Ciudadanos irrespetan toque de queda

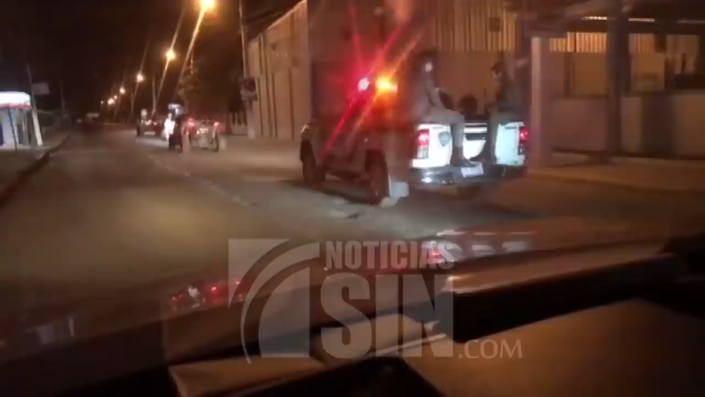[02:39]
Mientras que finalmente tanto patrullas de la Policía Nacional como del Ejército